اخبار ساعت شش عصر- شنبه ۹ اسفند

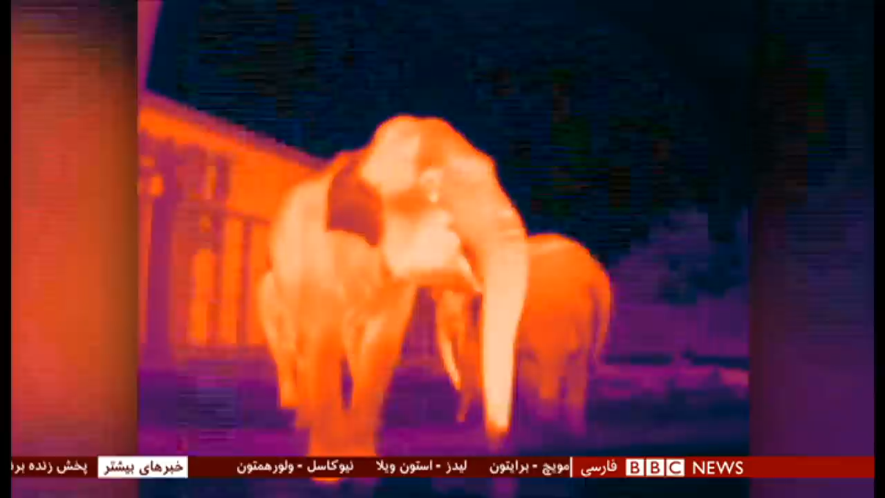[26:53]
برای محافظت از آنها هم اهمیت حیاتی دارد اونها این
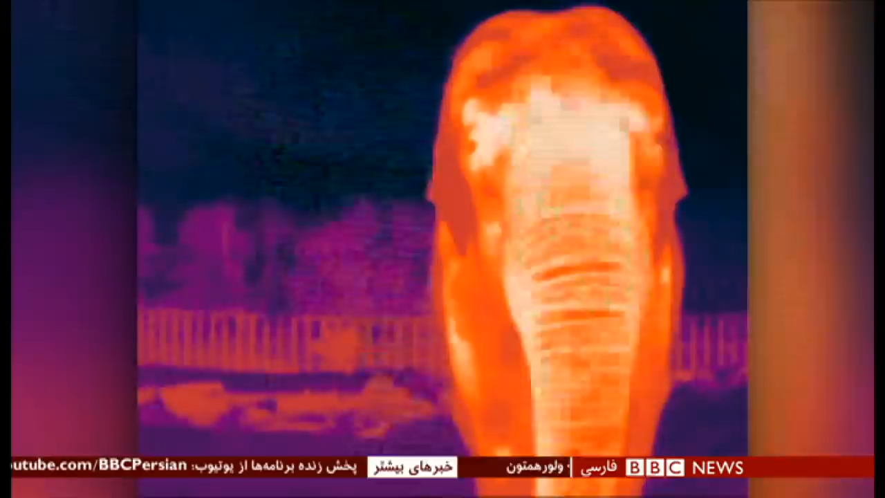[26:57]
اکسا رو با کمک ما از خودشون گرفتن و حالا جواب داده این می توانه فیلها رو در
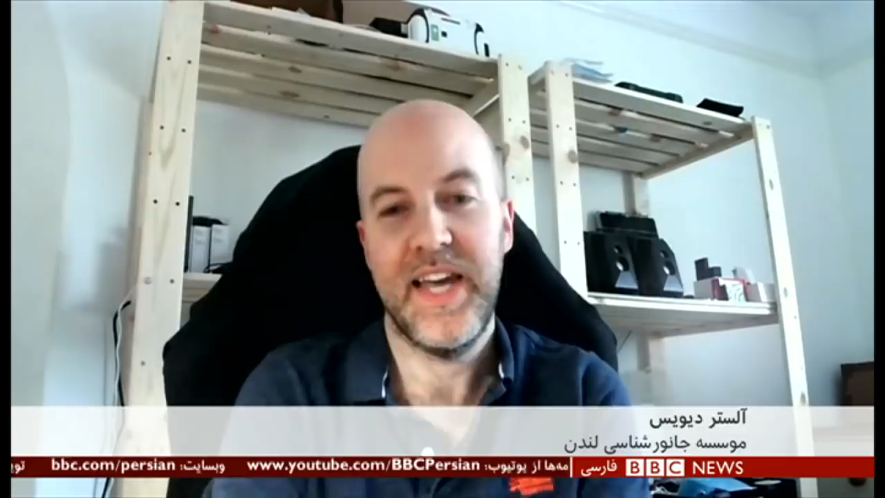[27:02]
فاصله های مشخص تشخیص بده ما حالا می خواهیم این دوربین های حرارتی رو در طبیعت کار بذاریم تا به فیلهای وحشی و جوامع بشری کمک کنه که بتونن در کنار هم زندگی کنن این اکسا به دوربین کمک می کند که شکل یک فیل رو از گرمای بدنش تشخیص دهد دوربین می تواند فیلی را که در تاریکی
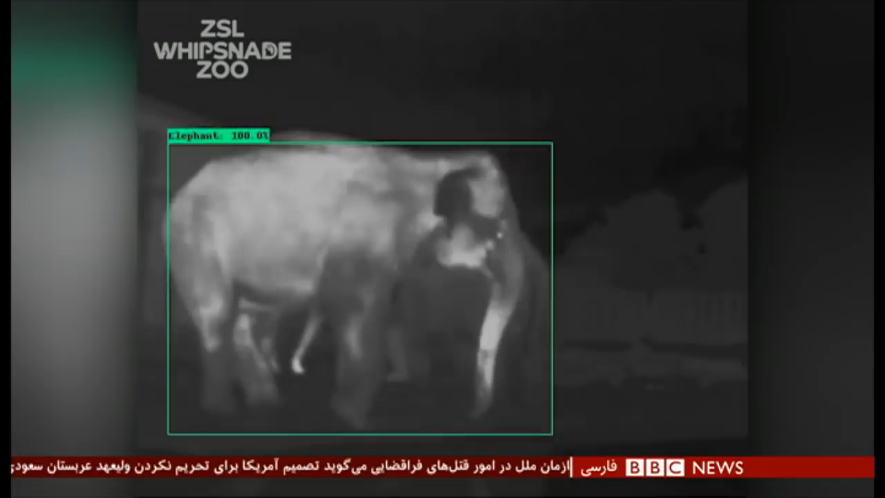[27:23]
و روز به آن نزدیک شده شناسایی کند و حشداری مخابر کند با افزایش جمعیت بشر و ناپدید شدن حیات وحش انسان ها و فیل ها بیش از همیشه ناچار